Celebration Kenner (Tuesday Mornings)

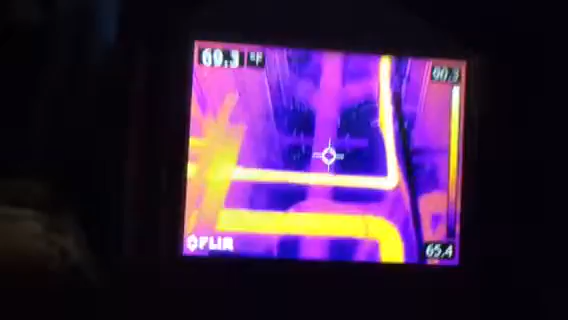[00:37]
There's water on the ground. Reading is 84.
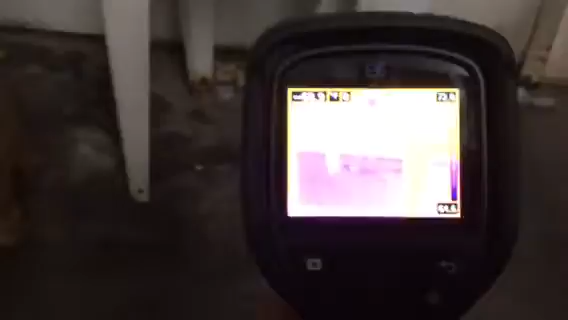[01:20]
See the water running to the pipe?
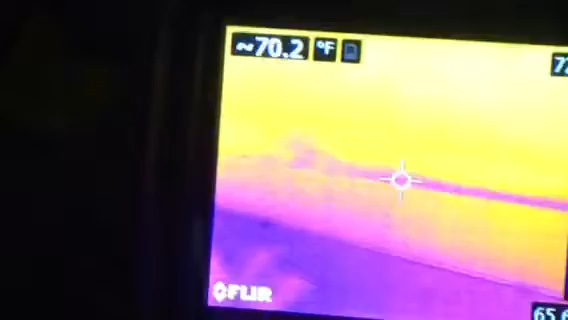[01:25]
On screen: spot 70.2°F
Look right here. See it? There's the obstruction.
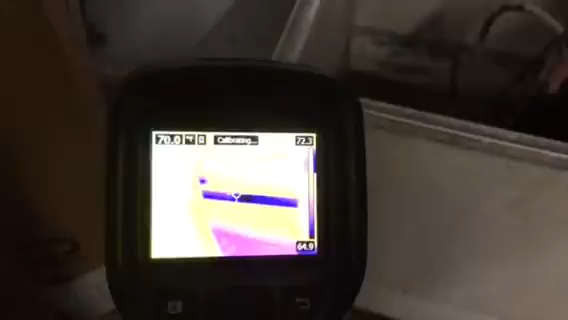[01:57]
All right. No more water is running here.